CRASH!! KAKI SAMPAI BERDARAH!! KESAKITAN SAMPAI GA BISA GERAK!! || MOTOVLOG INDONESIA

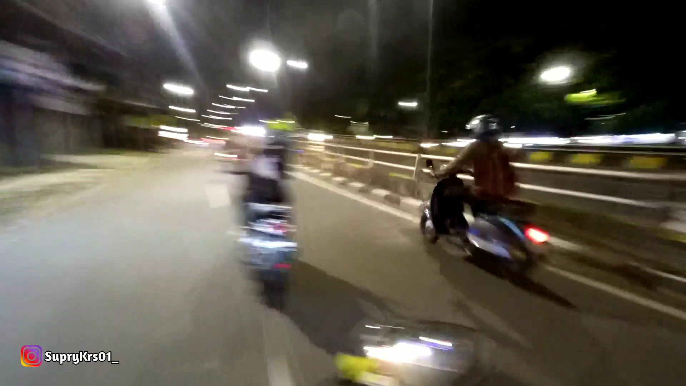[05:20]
Mogok, cu. Ikut. Berhenti. Woi woi.
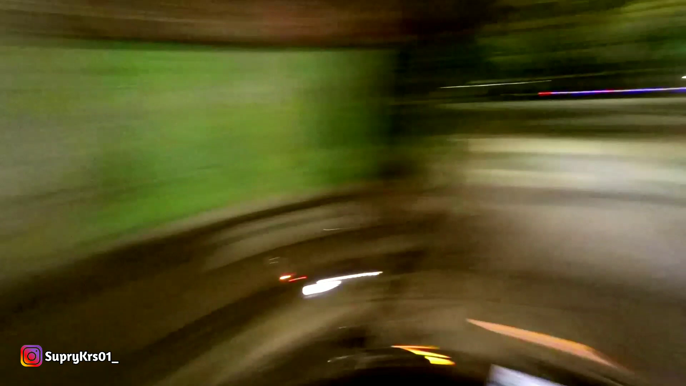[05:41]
Wos.
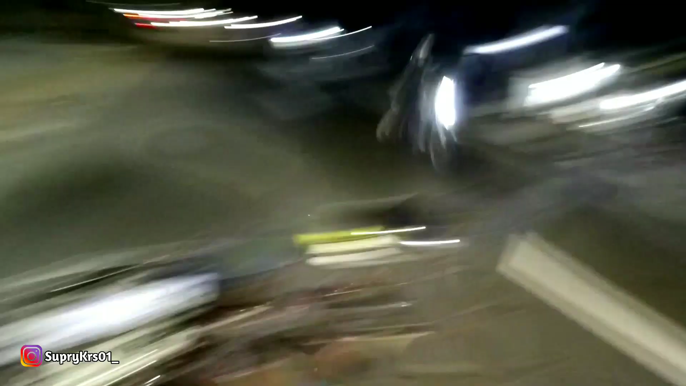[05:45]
MT25. Kagak bisa gua kalau sambil jalan anjir. Ngeberhentiinnya. Kalau diem gua berani, maksudnya berhenti gitu.
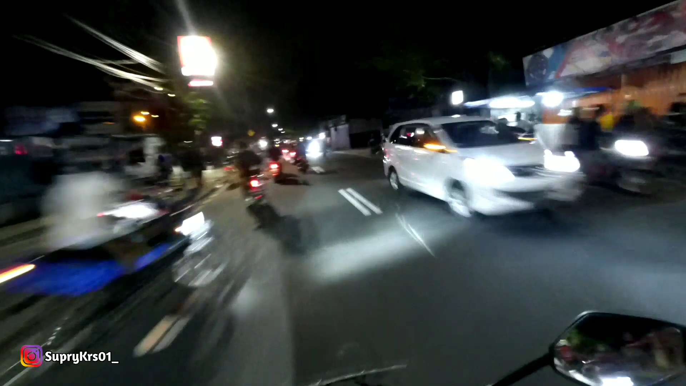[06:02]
Wah, habis crash. Crash, crash, crash, cuk. Ada yang crash ya?
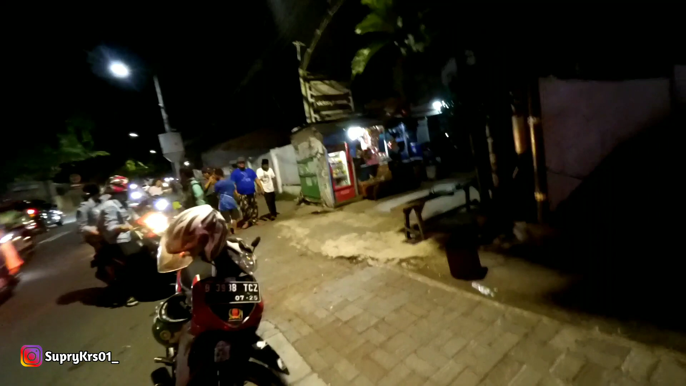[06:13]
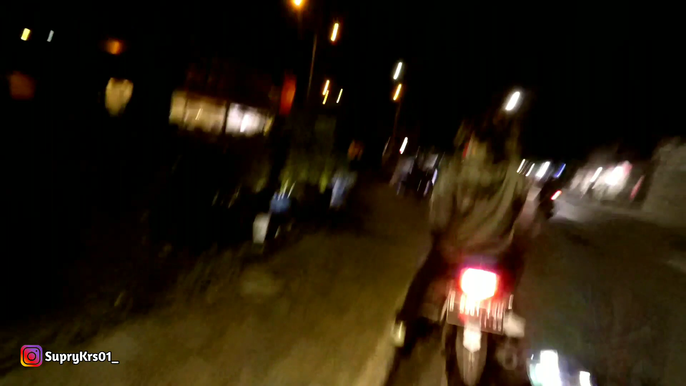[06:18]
Crash, cuk. Crash, anjir. Crash itu.
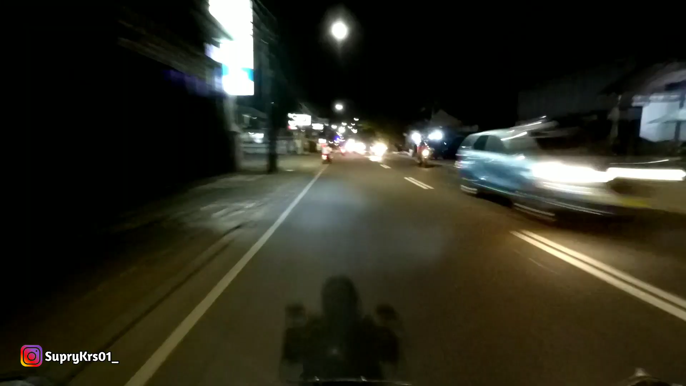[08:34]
Gue lupa anjir kemana. Parah bet sih itu kayaknya sih itu, sob. Gile. Sakitan gitu. Ya gitulah. Dia pakai celana pendek ya kan, levis pendek gitu ya kan. Enggak pakai helm tuh kayaknya. Tuh orangnya tuh.
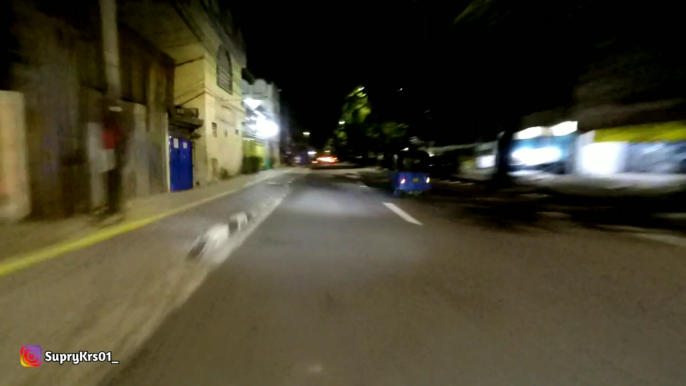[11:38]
Apaan tuh bis? Tayo anjir, ada tayo. Sepi no bro, mantep kele.